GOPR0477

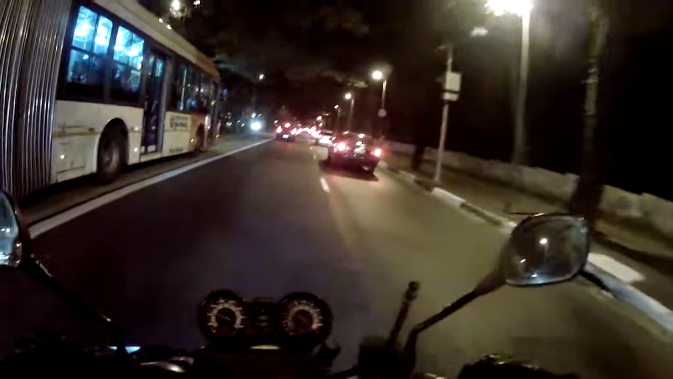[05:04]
Ponta do para-choque, né, paralama? Tá bonitão, mas, ô, amigão, você tá no celular, mano. Ô. Aí é fogo, hein, mano. Ai, meu Deus. Amarelou? Deu tempo? Apertado, mas deu.
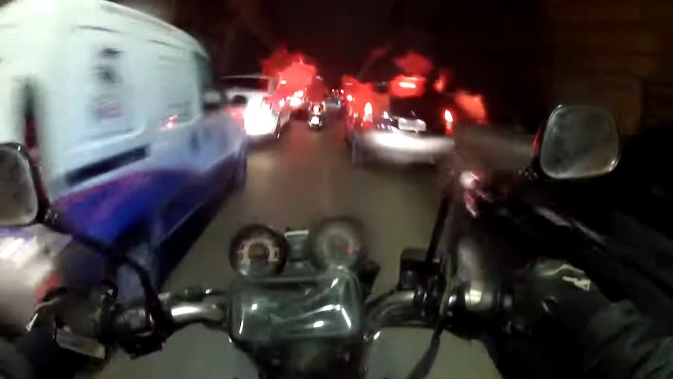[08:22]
E essa garoa parou? Como é que tá? Se engrossar, a gente tem que parar, hein, mano? Colocar as capas de chuvas. Mela toda a viseira,
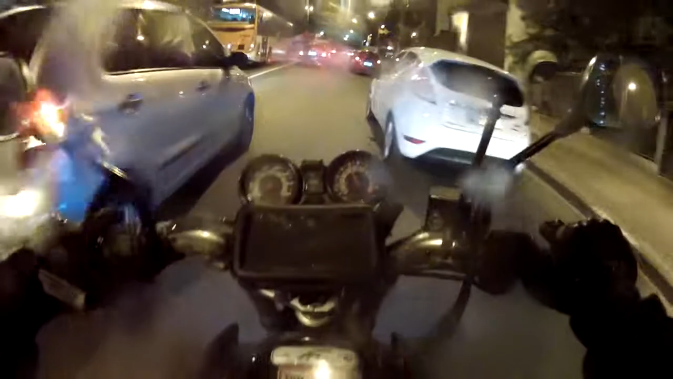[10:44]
Vocês veem que tá garoando, né? A lente tá suja, né?
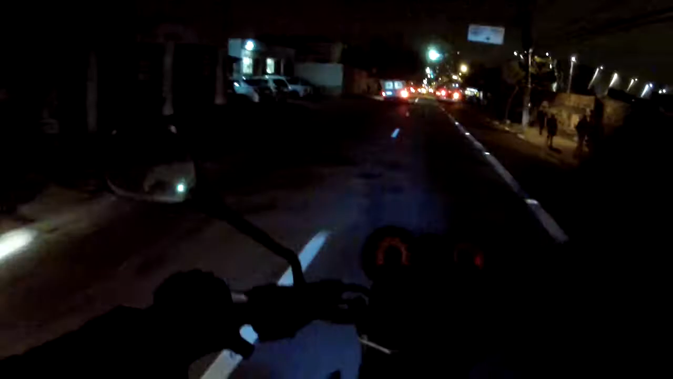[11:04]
Opa, farol tá aberto. Que milagre, vamos embora. Esse é um milagre. Ih, amarelou. Vai, vai, vai, vai que dá, vai que dá, vai que dá.
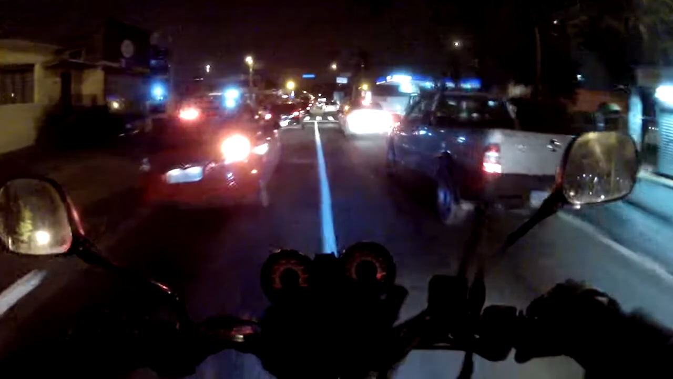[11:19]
Deu. Tem que ir embora, tem que ir embora. Se tá garoando, não se engrossar, mano. Não quero parar, não. Não quero parar, não. Quero ir embora logo. Vou chegar em casa e descansar.
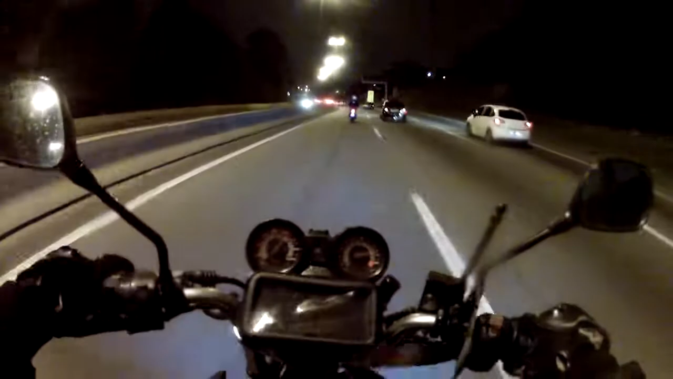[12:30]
O que que tá acontecendo na Raposa uma hora dessa, mano? Nove e pouquinho da noite. E esse trânsito.
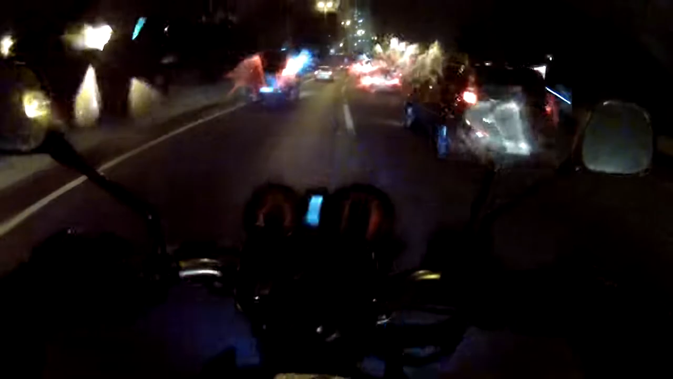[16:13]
Olha o maninho lá, falou que eu fico com o dedo no gatilho aqui no para-alto. É lógico, né? Vai ficar mosconhando aqui, vai. Está úmida, molhada, minha... Garoando de leve, mas tá. Aí se tiver muito feio, já vou entrar aqui no 15, galera. Não fica mosqueando nessa raposa não, mano.